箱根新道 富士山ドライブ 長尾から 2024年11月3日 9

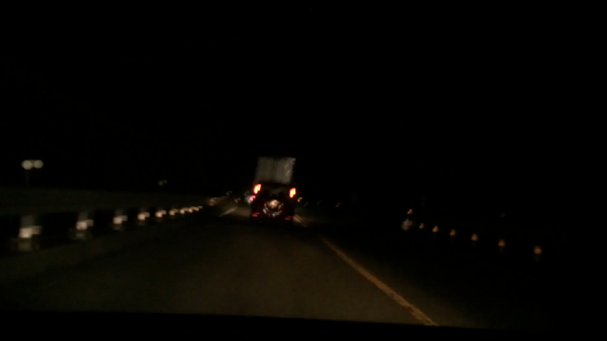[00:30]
トラックが逃げらついてるんでしょ怖い怖い怖い動かせたら怖いちょっと危険だよ、赤いのパオリーなんかさ勘違いしてんだろうね自分が速くていやいやいや安全運転してるこれ君、速くないからこーちっか
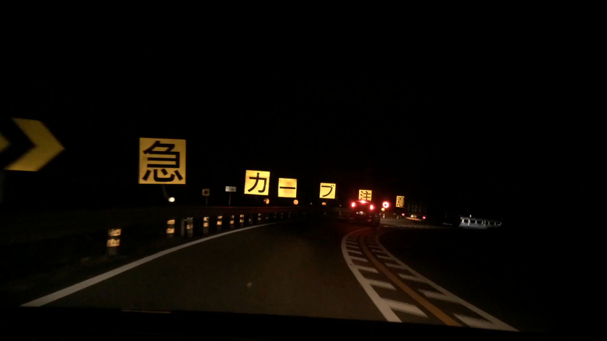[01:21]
4回あれ知らないのかな?めっちゃピカピカしてるんだよストレインちょっと